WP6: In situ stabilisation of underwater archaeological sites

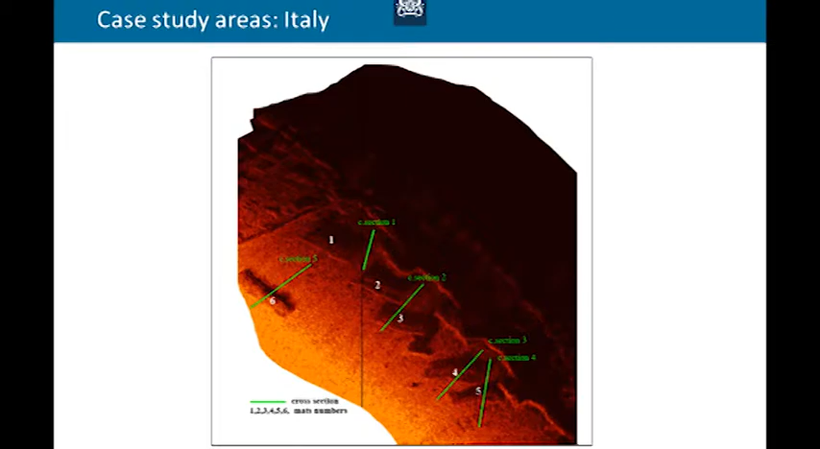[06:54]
so on these lines it was monitored how much the sediment would build up along these mats. On to the next site, Tutschehege in Denmark, by now all know,
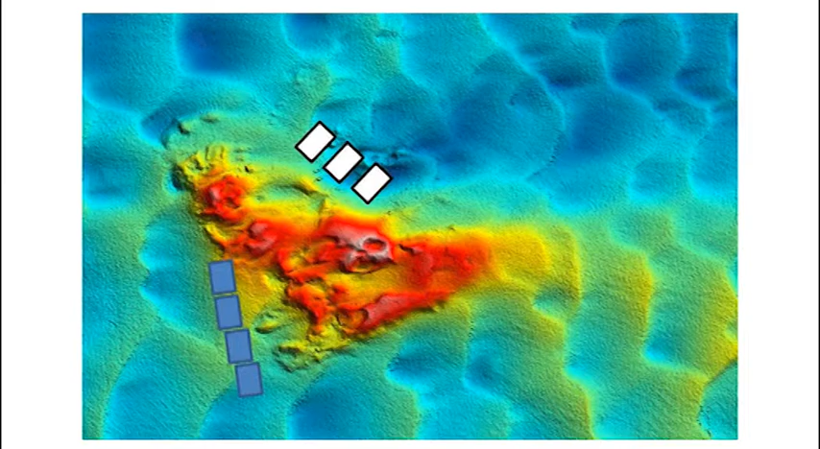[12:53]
Not only the frame was new, but there were also the amount of fronts on the mats. These mats all had the same density of fronts, and these mats had double density fronts.
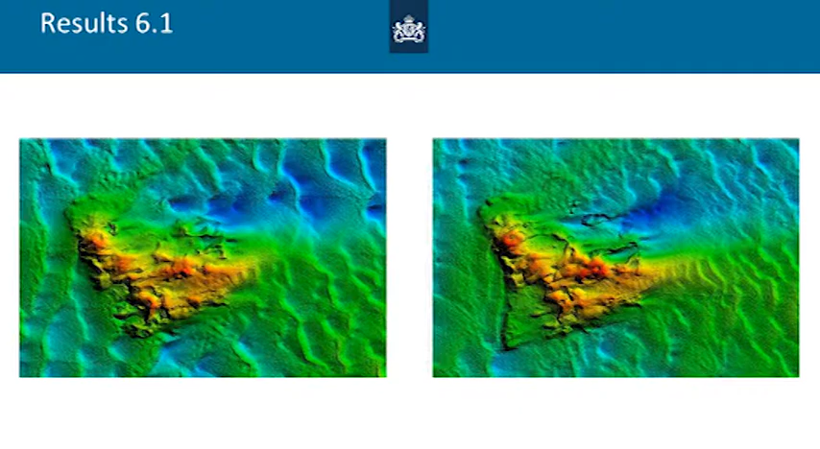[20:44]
Here's a multi-beam image from 2012, December. Here's an image right after we located the mats, so you can see them here. This is October 2013.
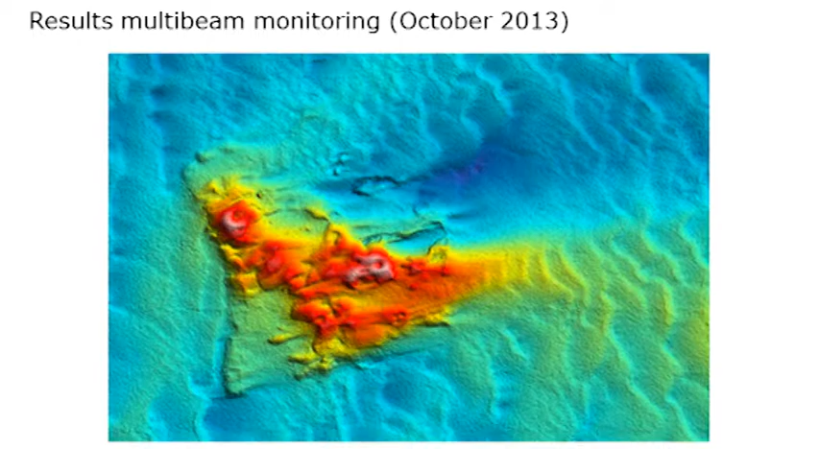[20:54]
It's a little bit later after the placement. And here we have December 2013, and at first we were a bit scared. We thought, did the mats disappear?
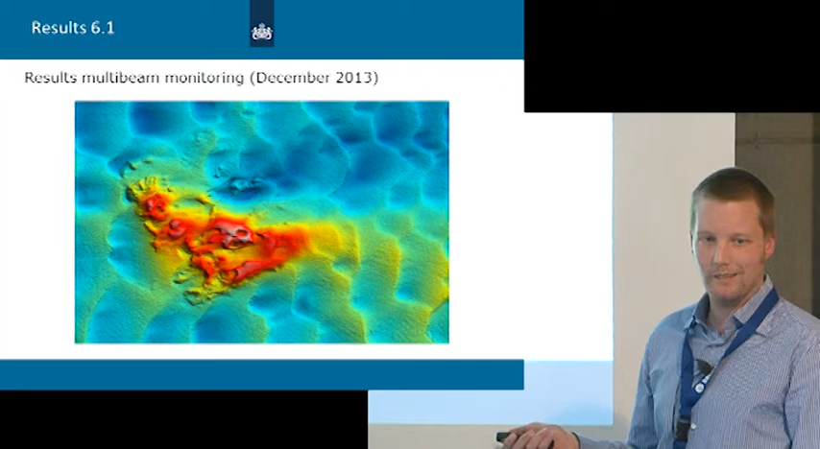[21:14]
There was just so much sediment taking place that the mats disappeared completely. And also a nice addition, is that they did not only cause sedimentation on the mats themselves, but also up to two meters on each side of them.